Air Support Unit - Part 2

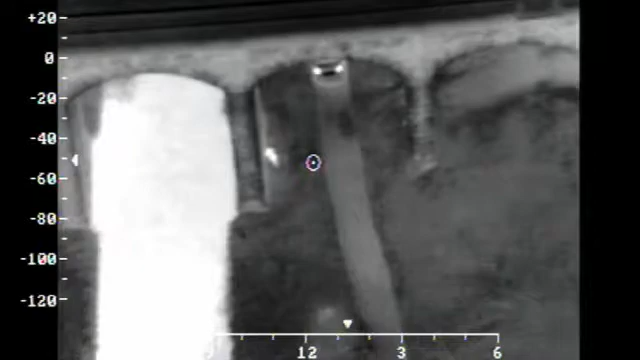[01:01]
and it looks like you're looking at a daytime video image.